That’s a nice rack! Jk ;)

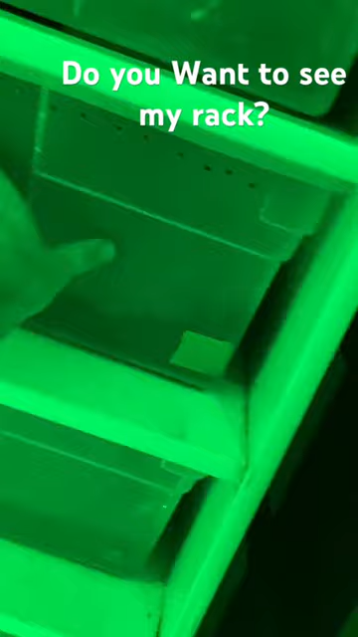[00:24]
Cola's a hepide, normal. Caps, I'm pretty sure a spot nose.
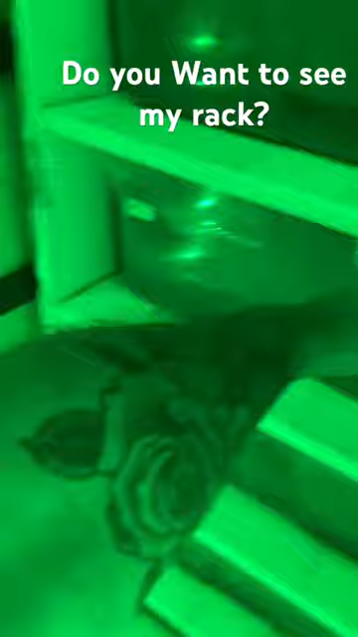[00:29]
Definitely a hepide. We got this one is going to be,